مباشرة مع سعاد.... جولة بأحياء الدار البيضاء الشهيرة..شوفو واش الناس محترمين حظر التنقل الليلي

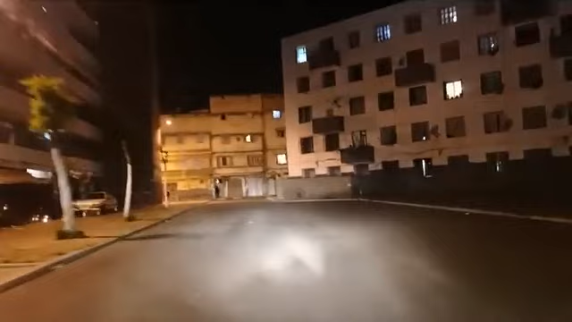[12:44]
حنا عاود كندوزو من واحد الحي هما الوليدات الصغار ما محترمينش نهائيا هذا التجول الليلي. دخلوا الازقه تشوفوا الكوارث للاسف.
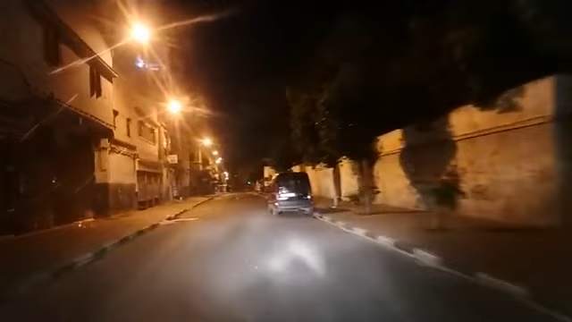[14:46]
سارة كتقول لك اش من بلاصه هنا في كازا؟ حنا بمنطقة الحي المحمدي اختي.